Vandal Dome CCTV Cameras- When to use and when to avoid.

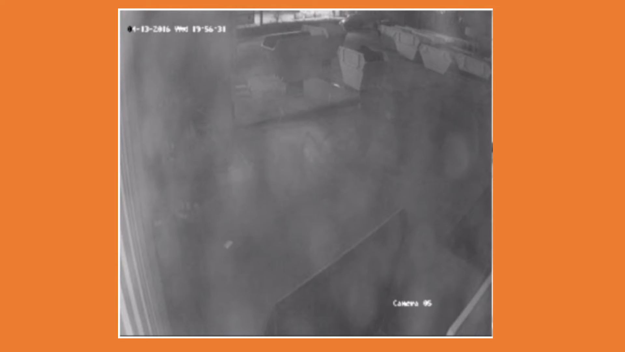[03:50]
dome camera and it's worthwhile noting that the night vision would have deteriorated over time. So when this was first installed you wouldn't have seen this glare that would have happened over time as the polycarbonate cover on the dome camera got worse and worse. I'm going to give you another example here and this is another example.
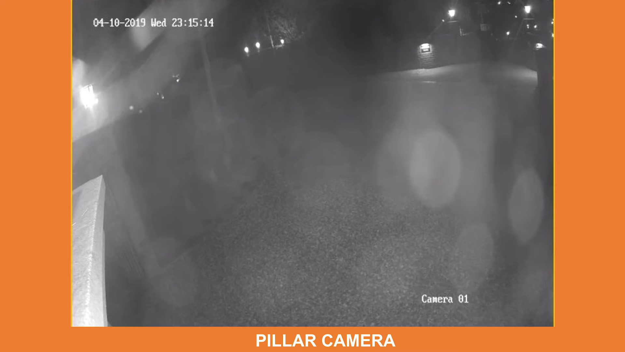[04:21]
We're going to come back to this one so just just take note of this this picture here and we've called this the pillar camera just for your reference and we're going to come back to this towards the end and show you how we solved the problem without changing the style of camera. So we'll come back to this camera but you can see we have the same problem and you can see on the top left hand corner the glare coming off from the light reflection
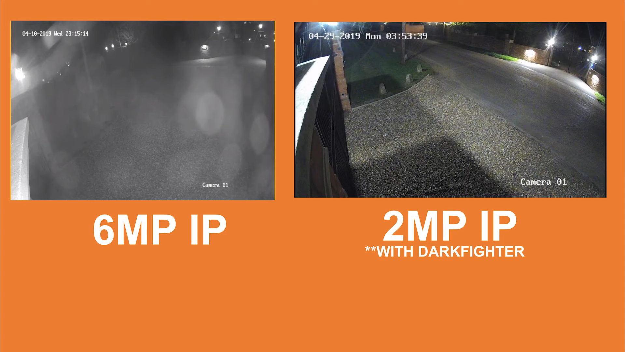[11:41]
much all manufacturers and it's called all sorts of thing things you'll have starvis starlight lowlights night owl you know people will come up with names left right and center but the the idea behind it is you don't depend on the infrareds for the night vision the camera uses this low light imaging technology to process the camera better in dark lit areas and there you have it that's our solutions to using Vandal dome cameras I hope you enjoyed this video if it was